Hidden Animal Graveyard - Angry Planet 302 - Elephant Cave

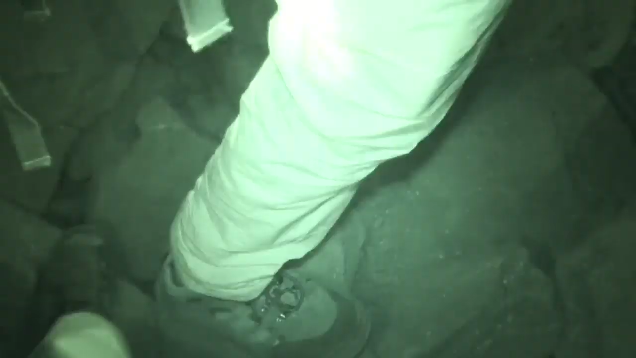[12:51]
As we venture deeper into the cave, we cross treacherous piles of unstable rubble from a recent cave-in. I come across several animal remains in the deep recesses,
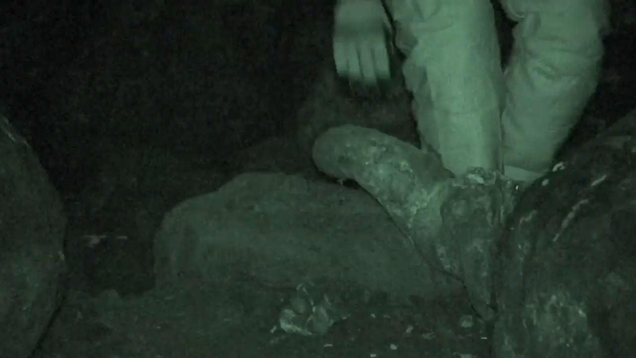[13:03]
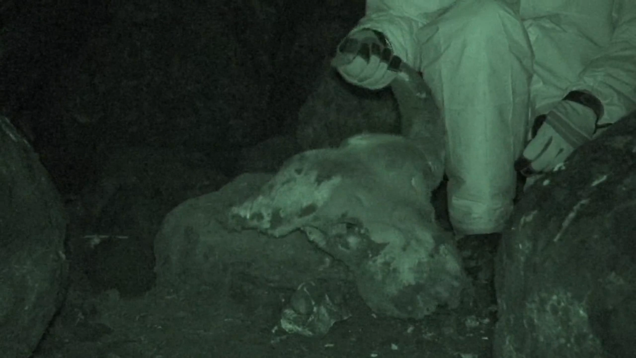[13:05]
such as the skull of this buffalo, who may have fallen in the inky
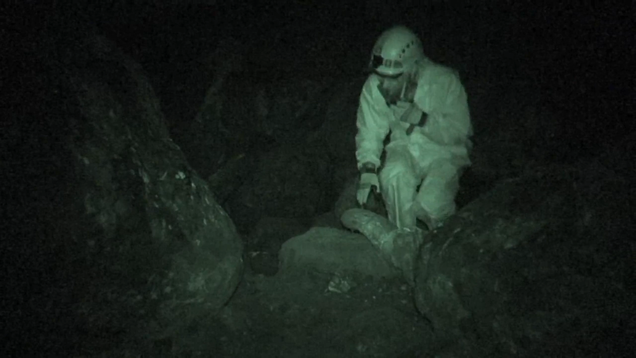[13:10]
blackness or been attacked by hyenas or other predators.
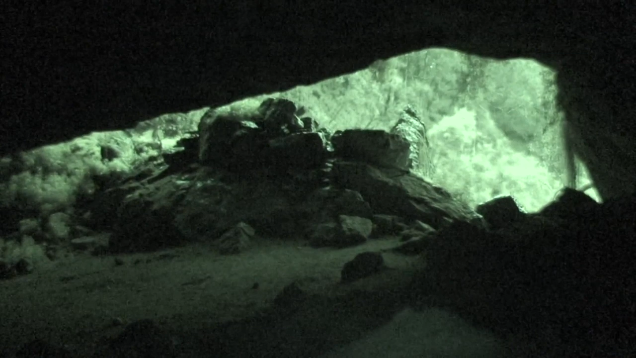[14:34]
The sound of the waterfall. And the sound of the bats. And even they'll leave at night.
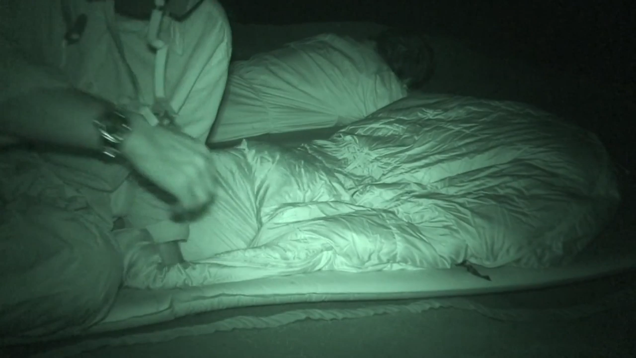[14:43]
We sleep in shifts as we have no idea what predators might enter the cave. But the thought of being attacked by a leopard or hyena in the middle
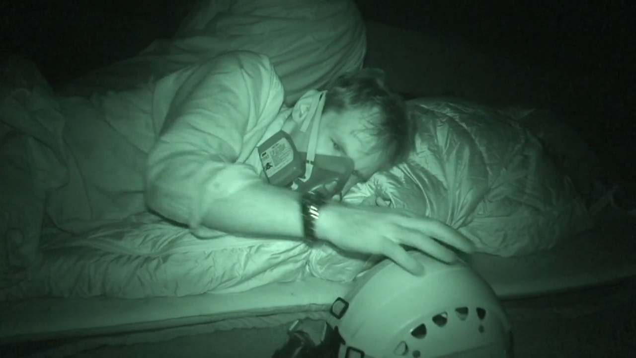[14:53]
of the night means neither of us are likely to get a decent rest.